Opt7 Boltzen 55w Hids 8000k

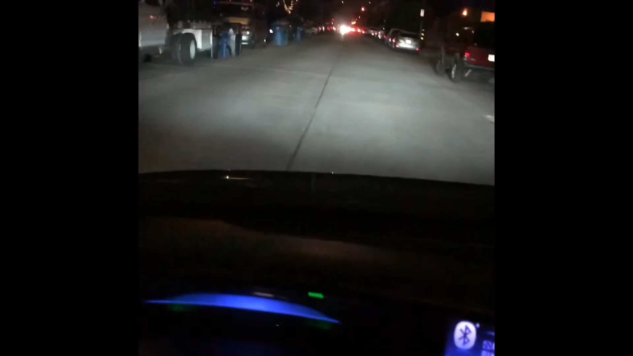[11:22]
For some reason, this little side, if you can tell, really able to see, it's quite dark, and this one has a lot of light on it. I don't know why, but the output is so bright, it looks good. Hopefully in the rain I'm able to see, because the other ones I wasn't able to see anything on the road.